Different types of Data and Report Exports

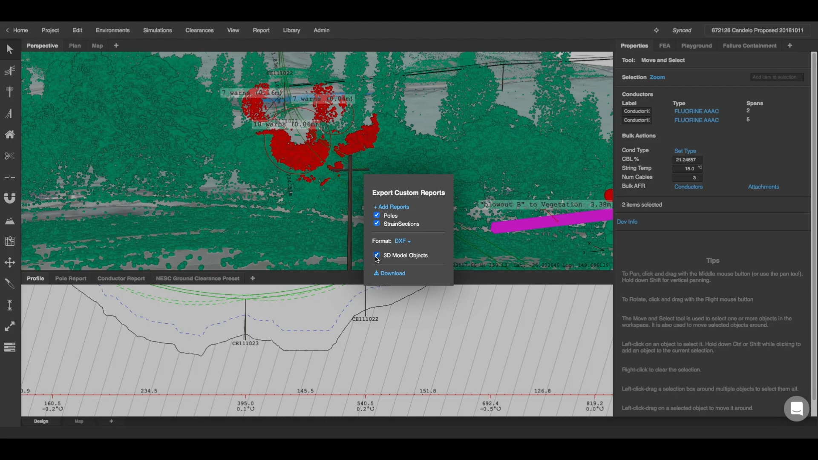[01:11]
You can also export a GeoJSON file if you want to convert this into a KML file and overlay this on Google Earth.